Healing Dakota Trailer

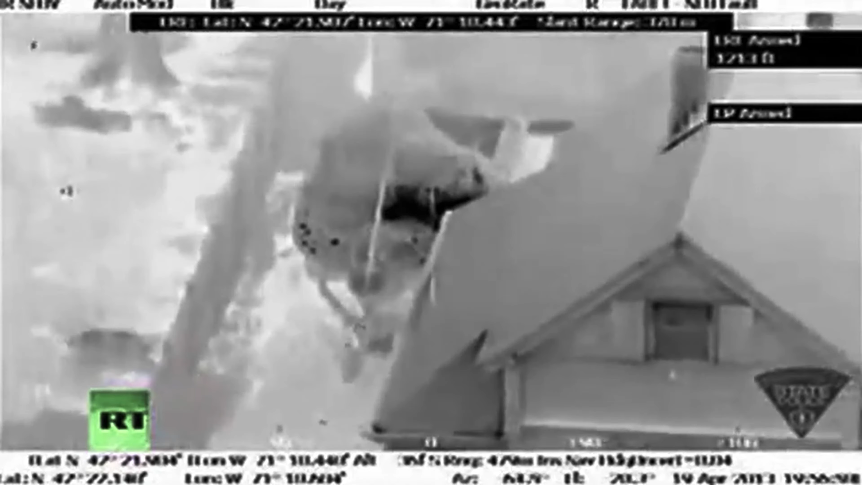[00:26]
We responded to that scene, established a perimeter, and subsequently the last scenario brother was taken to custody inside that boat.